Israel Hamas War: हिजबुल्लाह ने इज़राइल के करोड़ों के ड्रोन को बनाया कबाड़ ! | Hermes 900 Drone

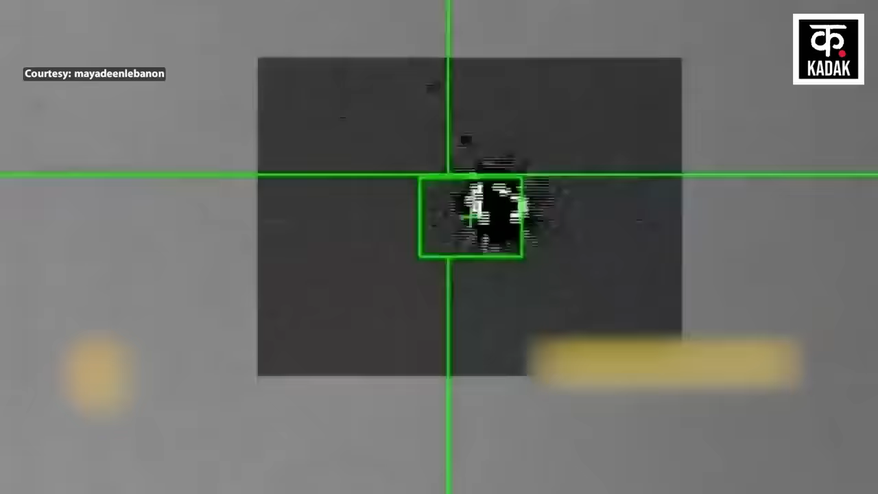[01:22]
हिजबुला की ओर से जारी वीडियो फुटेज में एक धर्मल कैमरे से ये दिखाने की कोशिश की गई कि जब लड़ाकों ने
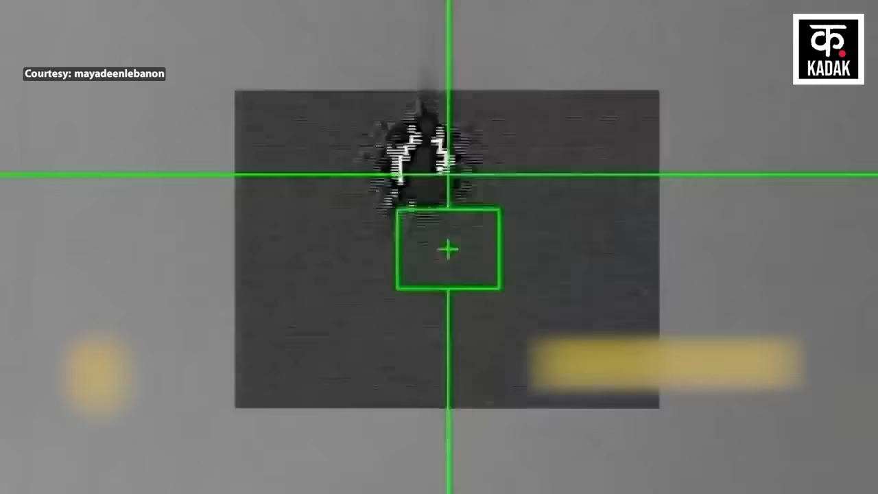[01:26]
इस्राइली हमीर्स 900 ड्रोन की निगरानी शुरू की और फिर एक मिसाइल
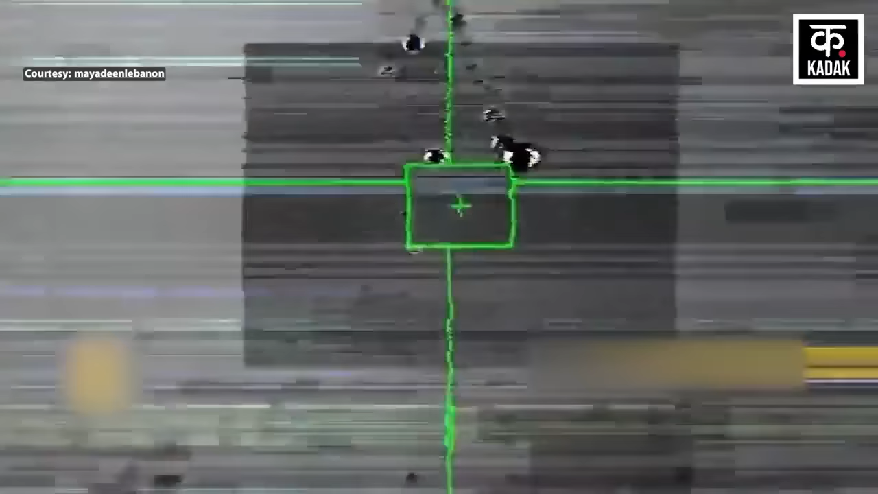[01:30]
से इस्राइली ड्रोन को निशाना बनाया गया इससे पहले कि इस्राइली निगरानी ड्रोन हवा में ही जल कर राक हो जाता उससे पहले ही
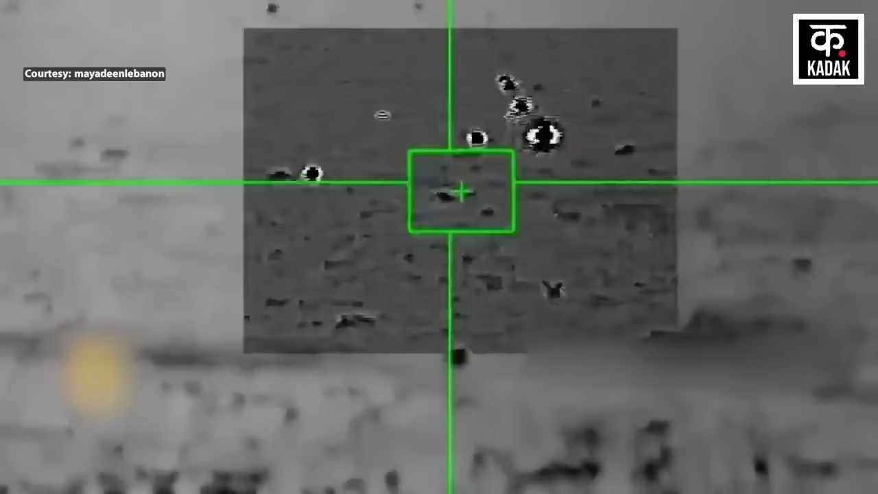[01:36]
लिबनानी इलाके में तबाह हो गया जक्षिडी इलाके में लिबनानी नागरिकों ने वे इस खौफनाक मंजर को अपने